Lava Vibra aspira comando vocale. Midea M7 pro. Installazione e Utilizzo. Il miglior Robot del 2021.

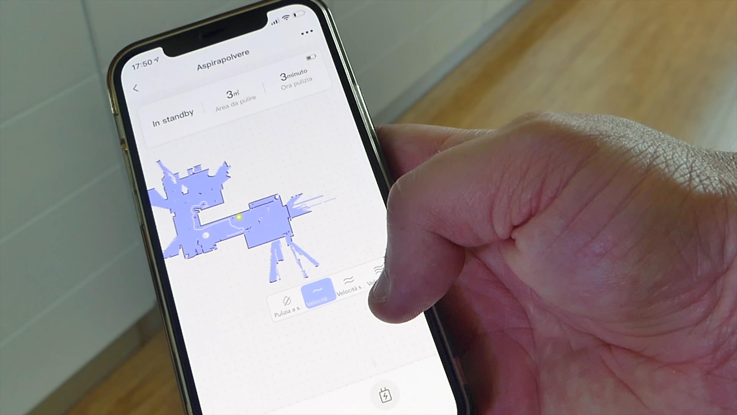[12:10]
Andiamo a regolare le vibrazioni. In questa modalità il robot pulisce a forma di arco.